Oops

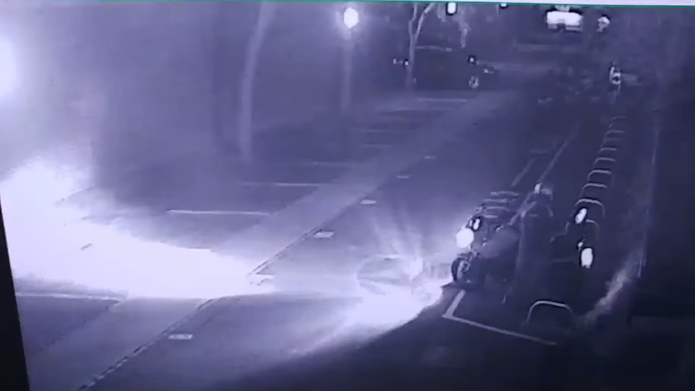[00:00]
Don't know if he's gonna work. This guy. New headlight bulbs are good, aren't they? Look.